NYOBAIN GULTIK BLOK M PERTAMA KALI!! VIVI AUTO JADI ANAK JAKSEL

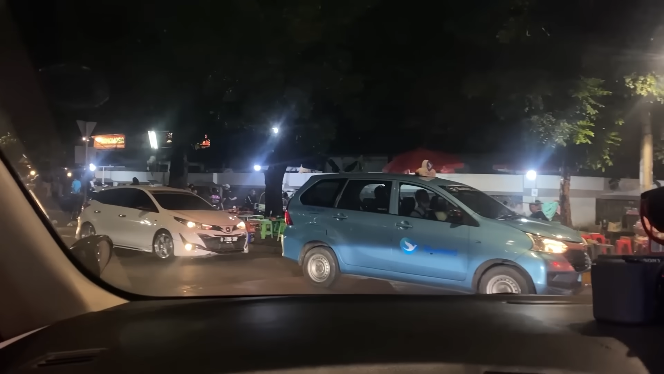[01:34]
Nah ini di kiri-kirinya di sekitarnya itu parkirnya tuh susah banget guys. Iya. Penuh ya, rame.
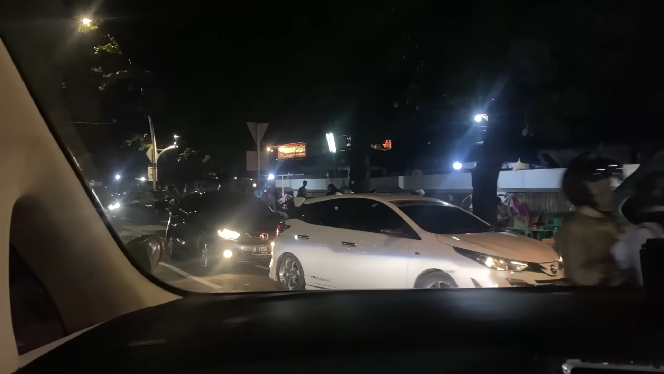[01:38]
Iya. Rame banget ya di sini guys. Rame banget. Kita cari parkir dulu. Parkir. Oke. Okay. Kita update kalau udah nemu gultiknya ya guys.